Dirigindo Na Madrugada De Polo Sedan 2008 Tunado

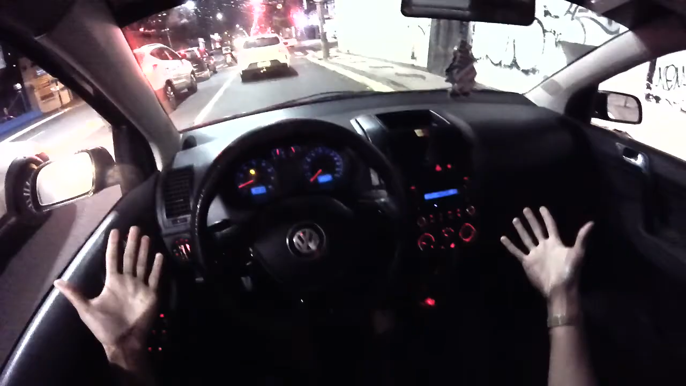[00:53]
Estamos aqui no Polão, filho, daquele jeito, pai, se liga nessa visão. Cê é louco. Vamos que vamos, filho, se liga nisso. Rolezão noturno de Polo, nossa, mano, faz tempo que a gente não traz aquele rolezão noturno no Polo, hein. Cê é louco, filho. Faz tempo. Vamos aí, o Polão tá com escape direto, chamando daquele jeito, berrando pra todo lado. Vamos chamar.
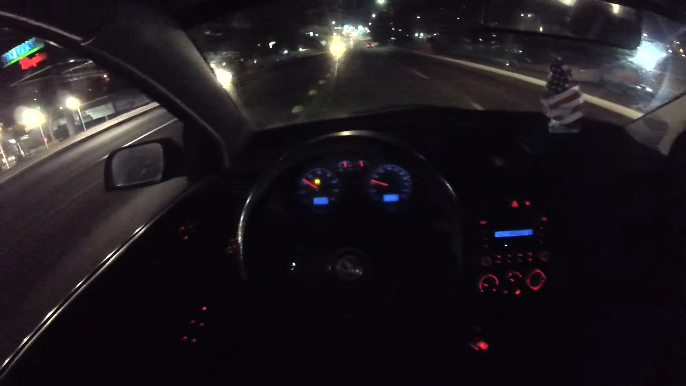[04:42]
Fica meio ligeiro com esse radarzinho aqui.
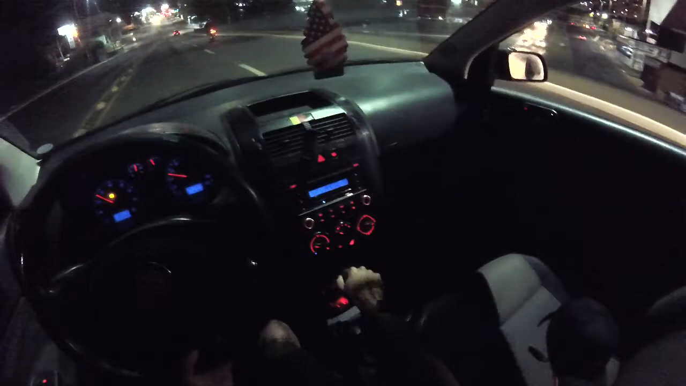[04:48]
Vamos passar pra esse lado aqui. Muita buraqueira aqui, mano, esse pedaço. Isso é louco.
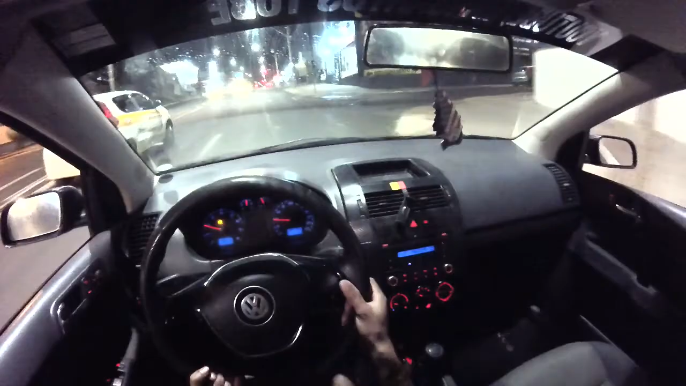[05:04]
Faz tempo que a gente não grava um rolezão assim. Na verdade, eu não curto muito gravar à noite porque eu não pego uma imagem top, né? Do jeito que eu espero. A GoPro nova, acho que pega bastante os detalhes à noite, assim, sabe? Mas essa daqui é a GoPro. Nem sei que modelo que é, mas é a modelo.